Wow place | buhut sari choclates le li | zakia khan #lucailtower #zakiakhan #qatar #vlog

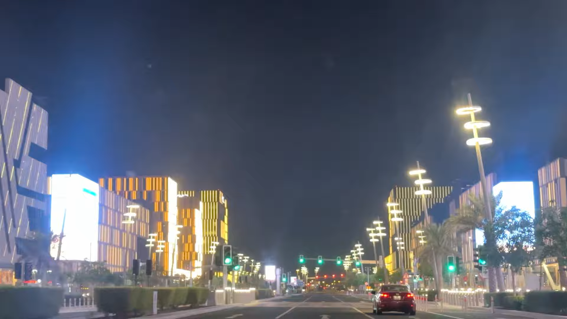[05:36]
पता है सबसे ज़्यादा जो है ना खूबसूरती वो सिर्फ लाइटिंग से ही की हुई है,